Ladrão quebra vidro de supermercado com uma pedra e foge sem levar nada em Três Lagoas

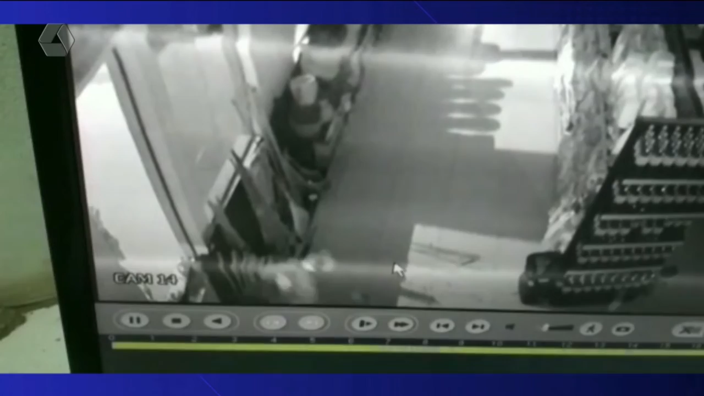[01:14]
um bermudão de cor branca, tênis e também uma mochila, uma espécie de porchete, junto com um boné que encobriu o rosto.
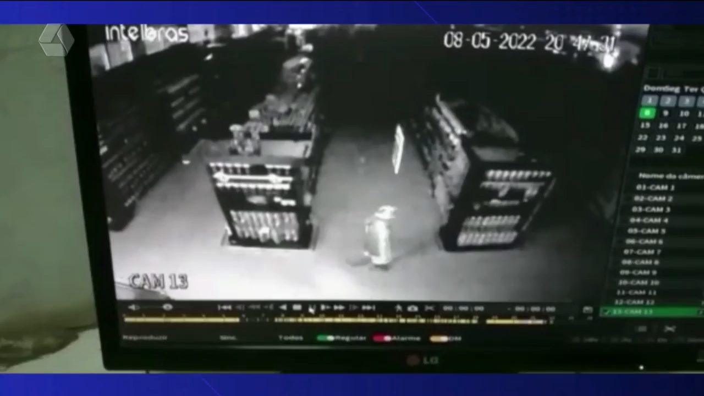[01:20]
O ladrão deu a volta por dentro do mercado e depois fugiu rapidamente.